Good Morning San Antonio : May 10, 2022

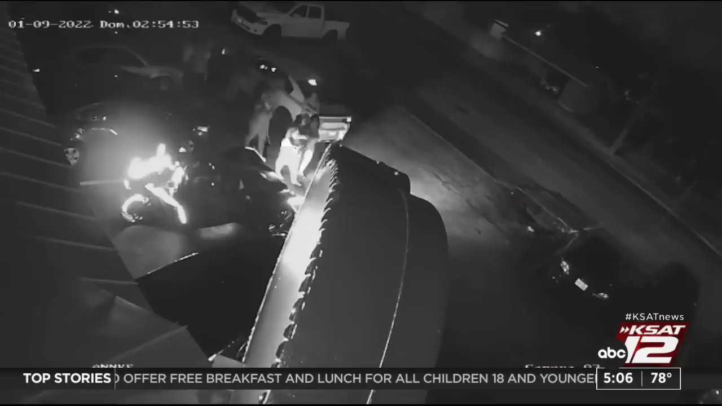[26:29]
And we have this video released by the San Antonio Police Department posted on our website at kset.com. If you recognize a car or someone in the video, you're asked to call Crimestoppers at number 210-224-STOP.